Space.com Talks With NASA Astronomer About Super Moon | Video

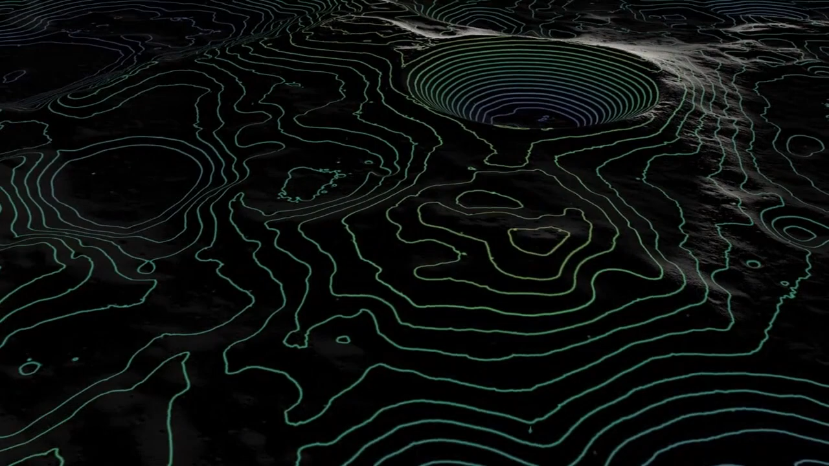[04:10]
and even though we can't take very good images because they're dark we've been bouncing lasers down
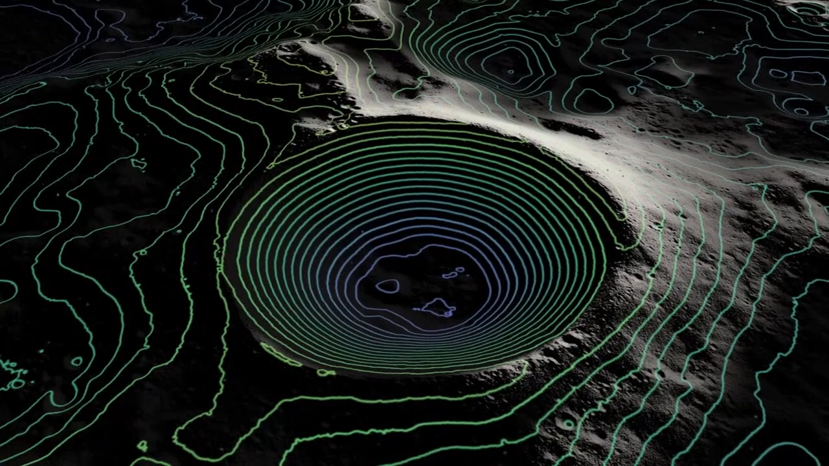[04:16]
we've been actually exploring the topography the shape of these craters and we think there might even be quite a bit of ice trapped below the lunar soil in these permanently shadowed